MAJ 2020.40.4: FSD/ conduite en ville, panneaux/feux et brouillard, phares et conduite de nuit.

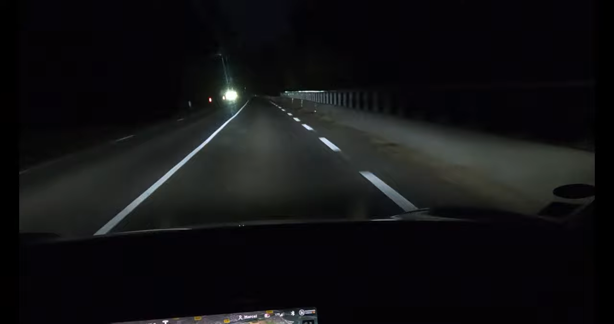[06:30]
ensuite en ville effectivement et bien sûr on ne roule pas en phare là je suis sur une départementale et vous voyez pareil là les codes s'ajustent assez rapidement donc c'est vrai que c'est plutôt quand les voitures sont assez loin qu'on a le souci je n'ai pas pu vraiment répéter les situations qu'on a dans les grandes départementales où on a des longues lignes droites mais là bon en tout cas notamment vous allez voir là dans ce cas-ci où la voiture est assez loin, hop la voiture n'est pas repassée en phare après il y a aussi des éclairages publics qui peuvent jouer un peu donc